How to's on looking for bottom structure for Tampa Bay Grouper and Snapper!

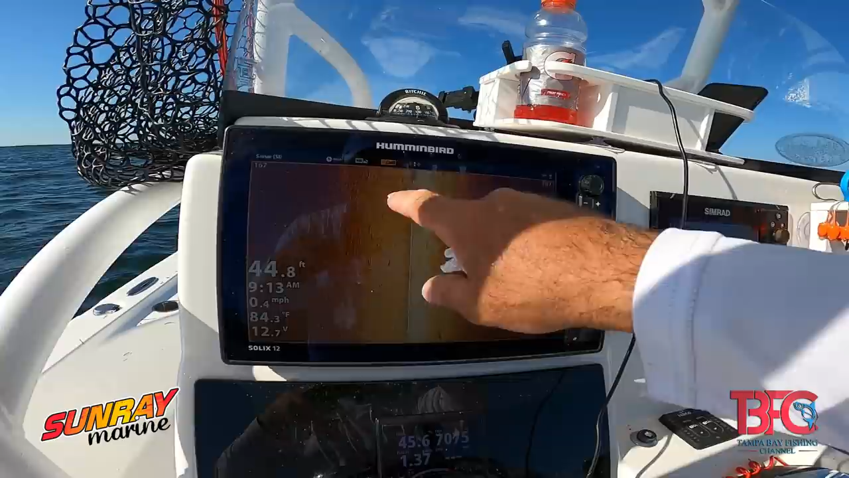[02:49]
On screen: depth 44.8 ft, water 84.3°F, speed 0.4 mph
Now, anytime I see anything irregular like this, I definitely wanna stop and fish it,
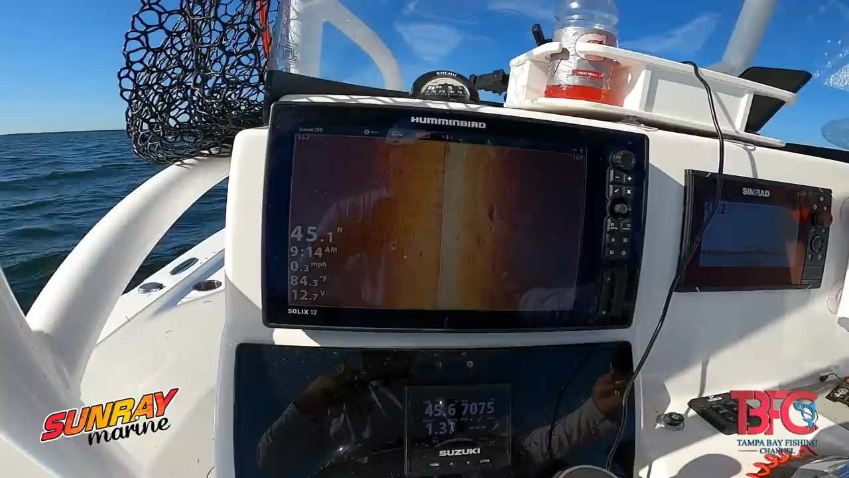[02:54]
On screen: depth 45.1 ft, water 84.3°F, speed 0.3 mph
because that's an indication of rocks and hard bottom.
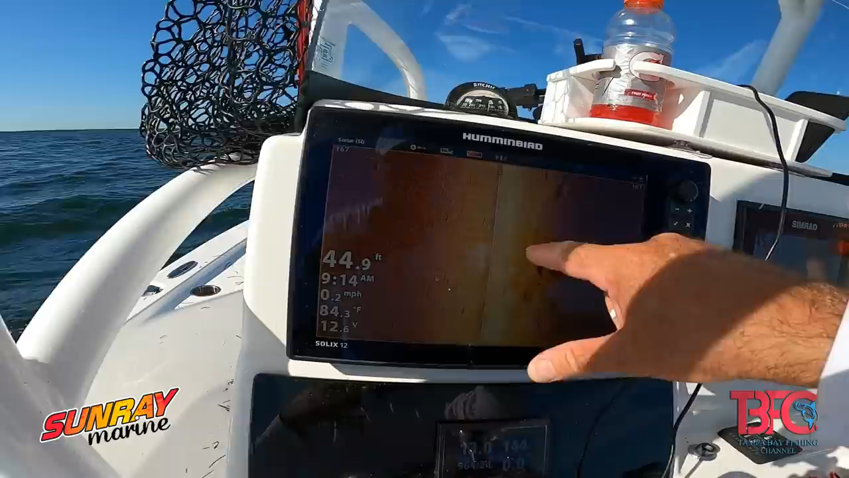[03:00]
On screen: depth 44.9 ft, water 84.3°F, speed 0.2 mph
See the squiggly lines right there? So that's an indication of both. Let's see what we can do. Now, what we're experiencing right now is that the tide is ripping in pretty good.
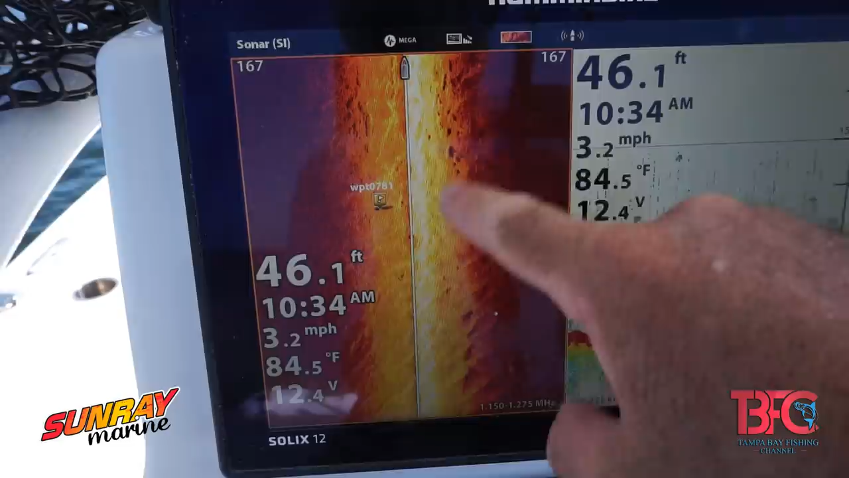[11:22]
On screen: depth 46.1 ft, water 84.5°F, speed 3.2 mph
You can see the fish on the bottom.
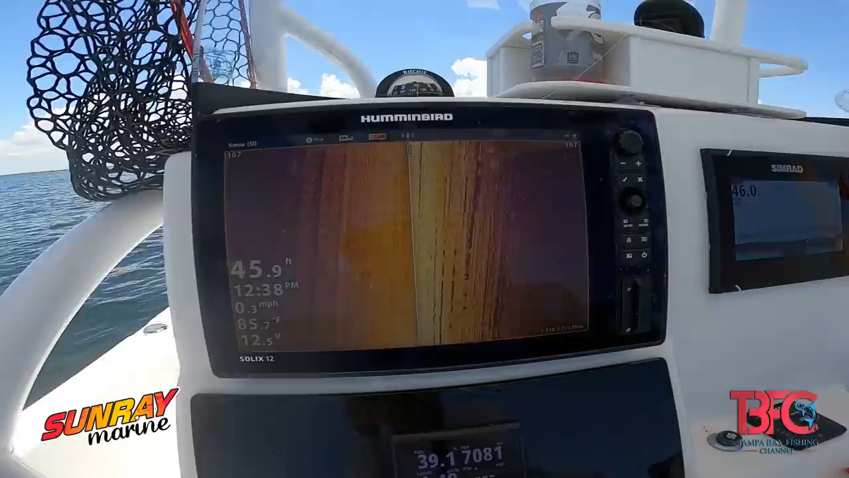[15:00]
On screen: depth 45.9 ft
You can see the rocks here, and you'll see that in the underwater footage.